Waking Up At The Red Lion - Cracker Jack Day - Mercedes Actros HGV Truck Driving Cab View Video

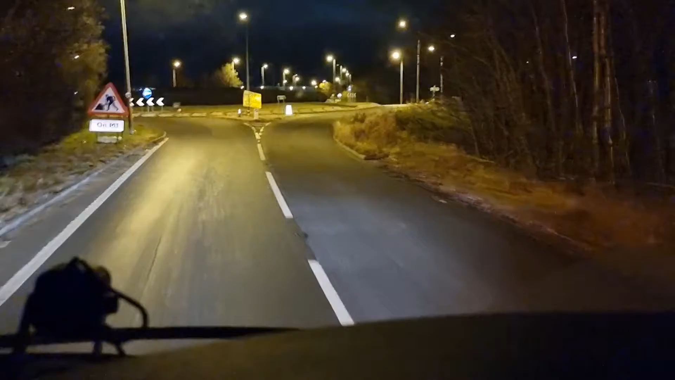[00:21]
I'm not taking the second exit like she says go over to Vanderbilt take the second exit good morning hello hello it's 3 o'clock in the morning Friday
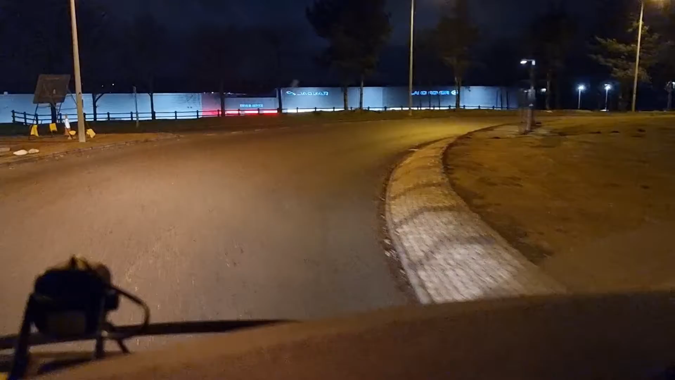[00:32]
I'm doing it I'm doing it she started already coughing
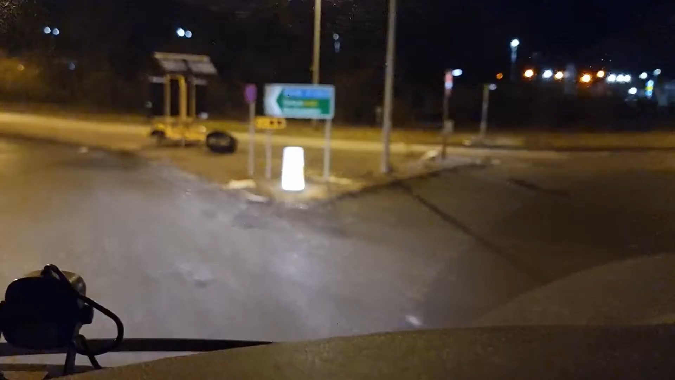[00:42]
not like a wooden box just coughing so we're off we're on a bit of a mission today just left the red line on the M1 cutting across country down the A43 M40 A34 in the Southampton enter the roundabout take the second exit onto the docks off the docks
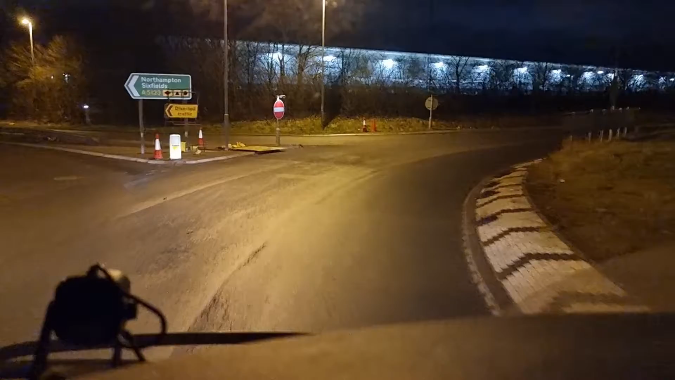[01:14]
up to Crayford where
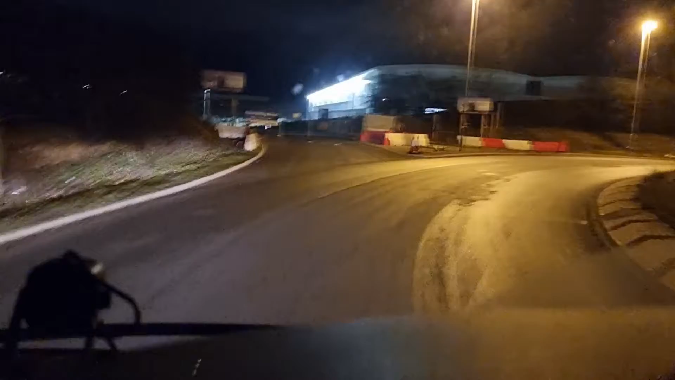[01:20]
was I? leave Southampton up to Crayford where I've been this will be my third time in there this week I shouldn't call it the bridge of death I should call it the bridge of respect enter the roundabout take the second exit I uploaded a video of me going through the bridge of respect take